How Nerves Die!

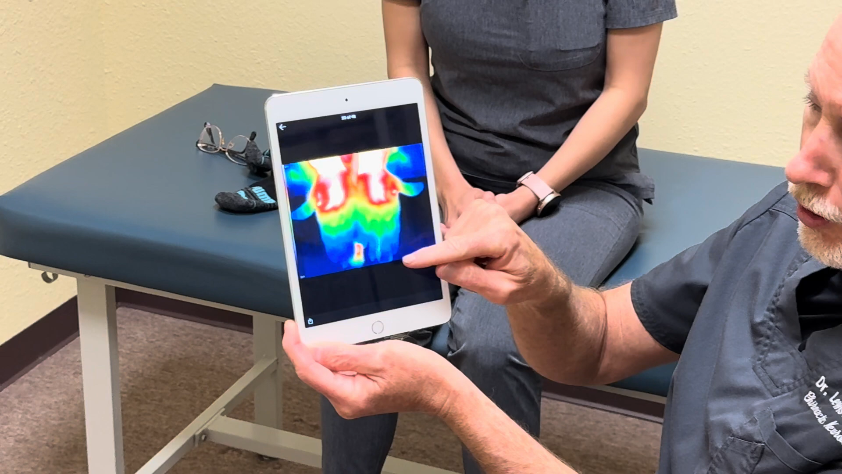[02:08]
The blue and the dark blue are the worst. Those have the most blood loss and they'll have the
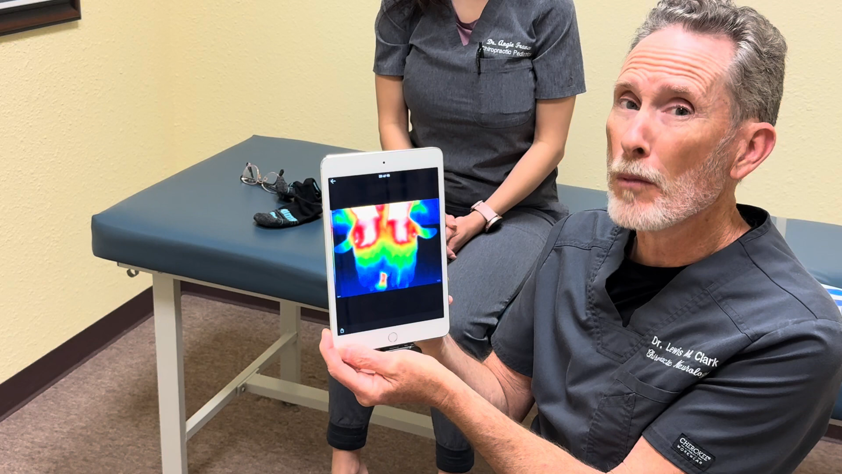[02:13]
most nerve loss and nerve damage which we've seen and we've talked about in our last video.
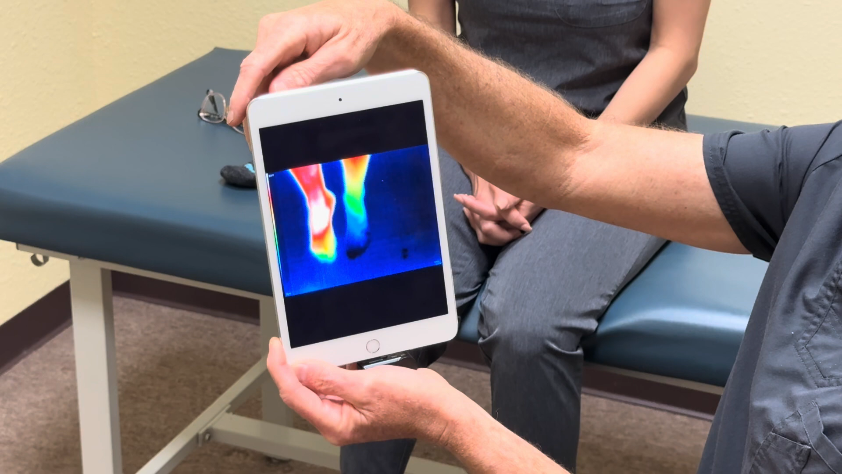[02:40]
here and here you have no red, no white whatsoever. It's all blue, green, or yellow. So this is how neuropathy can progress if it's not treated properly.